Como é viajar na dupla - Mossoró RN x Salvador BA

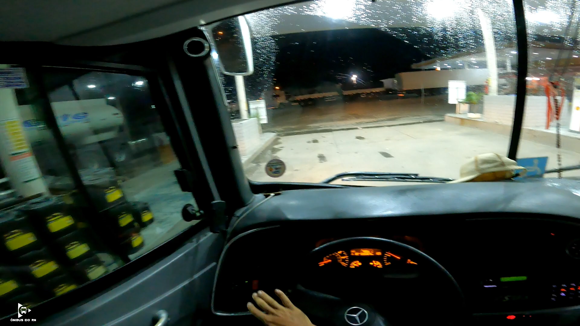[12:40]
Então, onde a gente ia dar a janta. Aí esperamos o pessoal jantar. Quando foi, quando terminou a janta, o Gordon foi tirar o carro
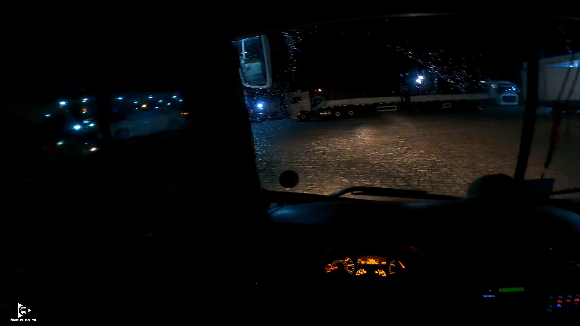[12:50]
pra botar num dick lá, que o carro tava muito baixo, não tinha nem como olhar embaixo. Aí o Gordon engatou a ré. Aí o bicho, o bicho engrenou. Conseguiu mais tirar de marcha, né, rapaz? Desligar.
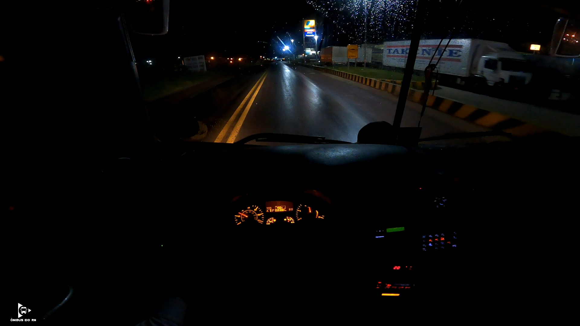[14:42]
Volta aí, né? Encerrar aqui a primeira parte desse vídeo aí, dessa viagem.
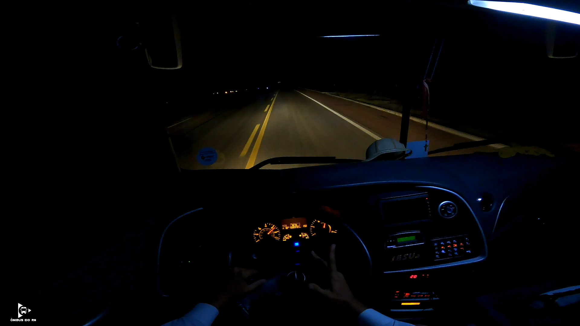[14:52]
Vamos já entrar aqui no estado da Bahia, saindo de Pernambuco, 2 horas da manhã. Encerrando aí a primeira parte. Vocês assistem aí a segunda parte. Vou fazer um especial aí, a gente passando por esse, que é um dos trechos aí mais perigosos do Brasil, BR-116, Bahia. Beleza?